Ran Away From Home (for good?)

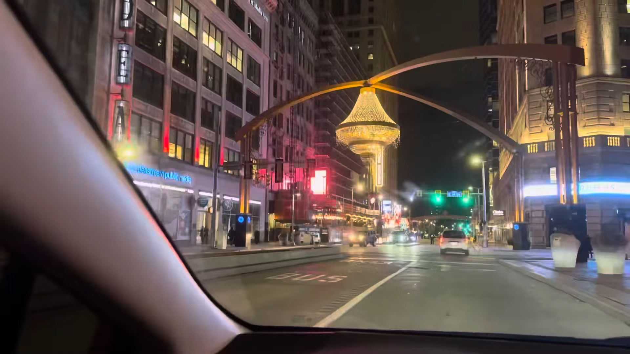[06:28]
That is a giant chandelier hanging over the road in some mystery town.